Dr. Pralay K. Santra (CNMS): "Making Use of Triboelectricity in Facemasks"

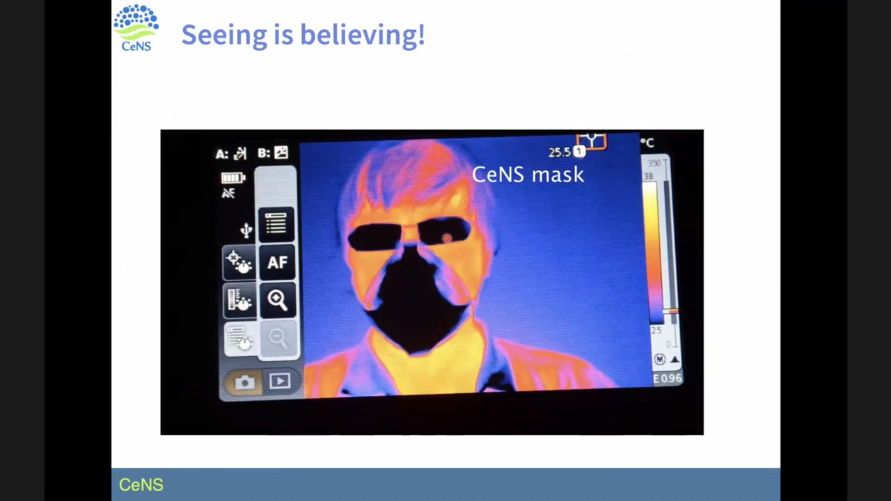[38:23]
This is when the person is breathing out, the red one. That means the hot air is coming out, correct? And you see that there is slight change in the temperature near the eyes. So, there is, and when the person is breathing, it is again coming all throughout the mask. The cold air is coming in, so it becomes black. Now, this is one of the commercial masks. You see here, the change is happening primarily near the eyes. That means the air, hot air is coming out through the nose, nose area, through that leak. Although they have high efficiency, but the breathability is so poor that the breath,
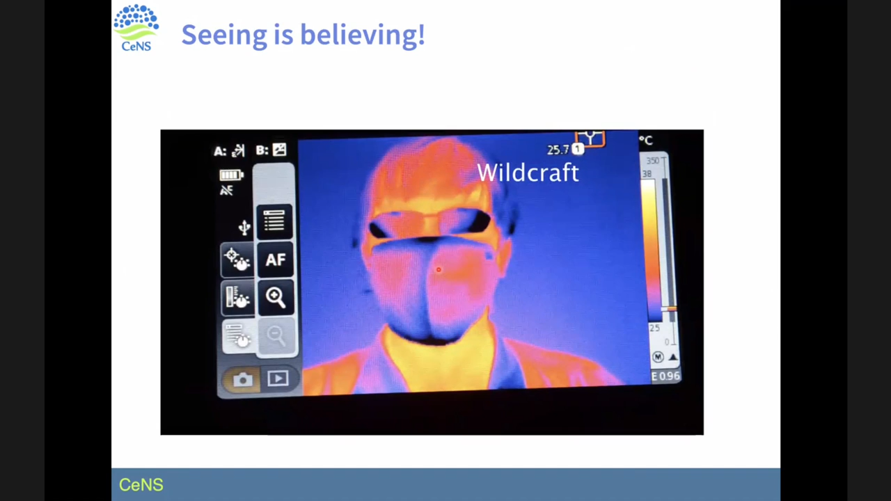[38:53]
when we are inhaling or exhaling, it is not going through the filtration. Rather, it is just going out of the system. This is another commercial mask which was available at that time in India. Okay, so these are a few examples. So, this shows that the mask that we have developed,
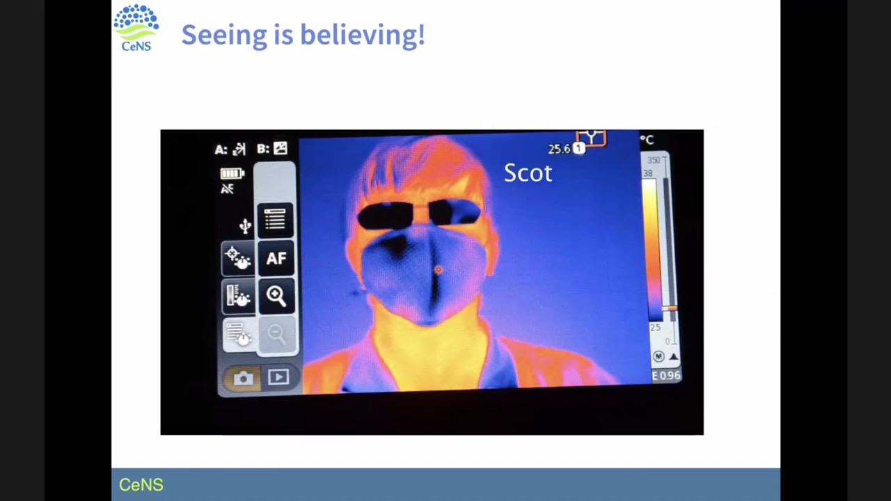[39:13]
it is a highly breathable and the air is passing through this, through the mask, not through the leaks.